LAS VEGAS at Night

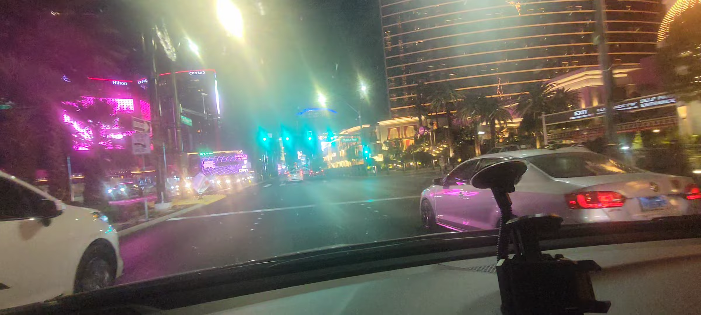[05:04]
Yung stratosphere, kita mo yung tower na yan, yan dyan tayo. Welcome to Vegas!